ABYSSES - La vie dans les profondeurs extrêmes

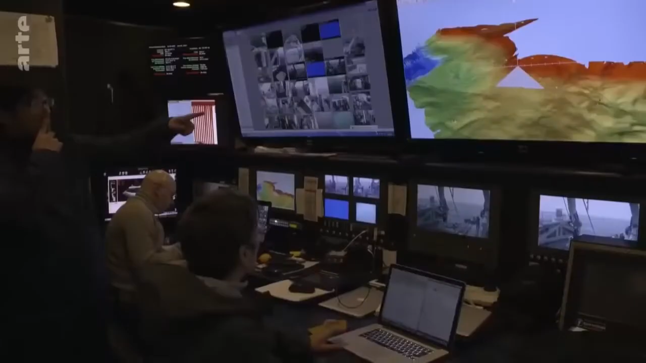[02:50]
Des sonars cartographient le paysage sous-marin, ce qui permettra de localiser un endroit favorable à la plongée.